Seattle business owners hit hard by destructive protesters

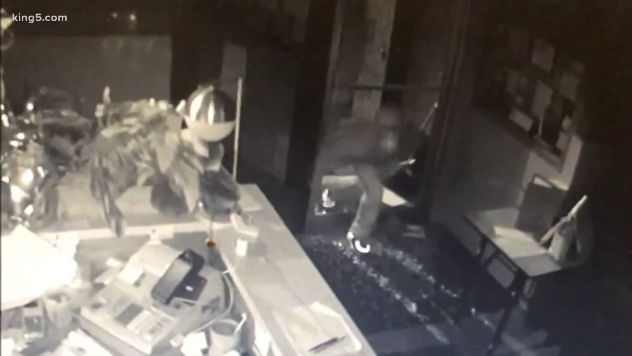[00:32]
This time, it was burglars, captured on surveillance video and from a neighbor's window.